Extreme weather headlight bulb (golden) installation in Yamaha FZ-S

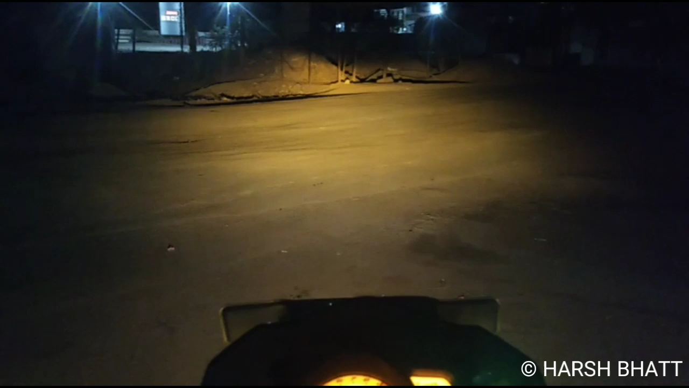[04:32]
देखे यह रात का नजारा और यह यह यलो कलर का ओल वेडर लेंप अच्छे से काम कर रहा है यह है लो बीम और यह है हाई बीम यह है लो बीम और यह बहुत